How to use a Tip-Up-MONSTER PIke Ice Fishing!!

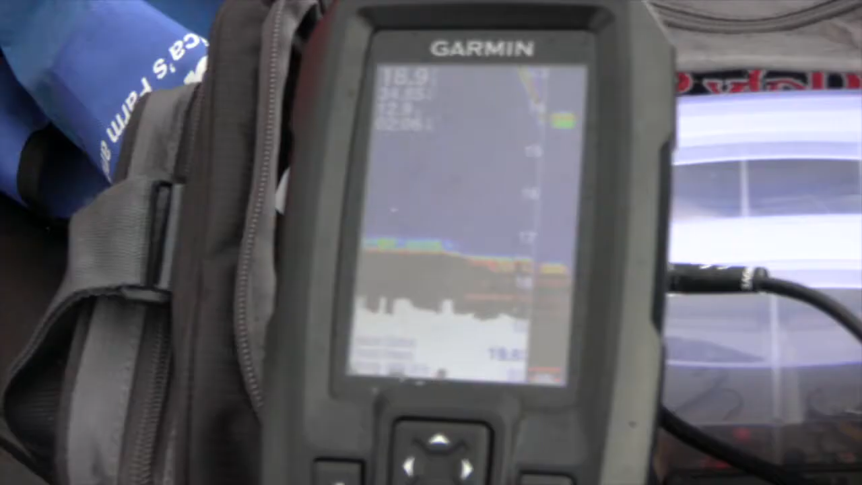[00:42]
It looked really good on coming in here. There he is, Hunter.